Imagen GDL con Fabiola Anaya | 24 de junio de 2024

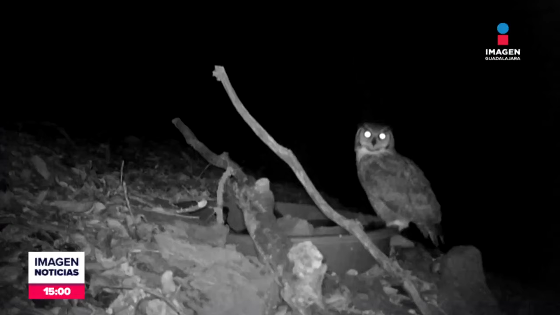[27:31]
pecaríes, tlacuaches, zorrillos, cuatíes, en fin, de verdad, un verdadero agasajo.